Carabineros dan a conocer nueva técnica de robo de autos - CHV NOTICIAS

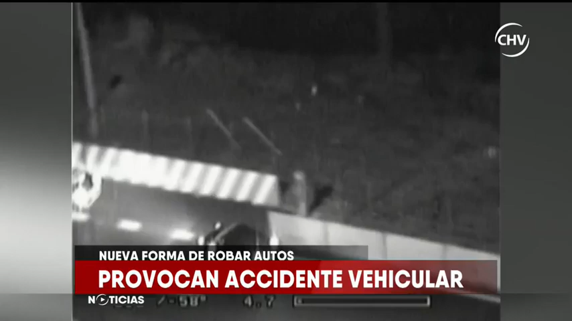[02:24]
Los episodios han ocurrido en calles como también en vías concesionadas. Hay registros como este en que un hombre que fue chocado dentro del túnel San Cristóbal al detenerse a la salida fue abordado por los sujetos que rápidamente le quitan su vehículo.